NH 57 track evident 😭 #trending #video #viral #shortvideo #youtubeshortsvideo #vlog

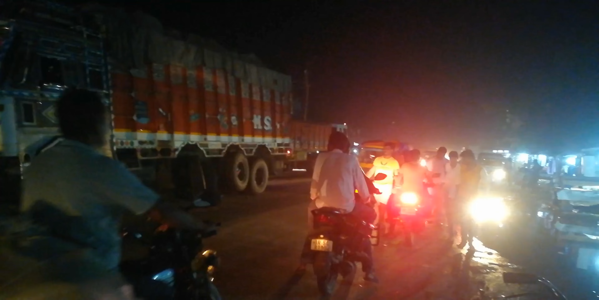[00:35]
तो आगे वाले जितना दोनों चक्का था चक्का पूरा घुश गया है